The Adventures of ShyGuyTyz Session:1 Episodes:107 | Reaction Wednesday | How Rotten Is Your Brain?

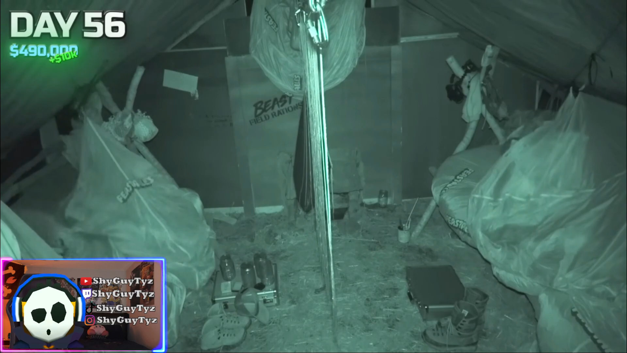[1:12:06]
And it wasn't long until the lack of sleep started to make them irritable. Looks like Hayes is struggling to get over here.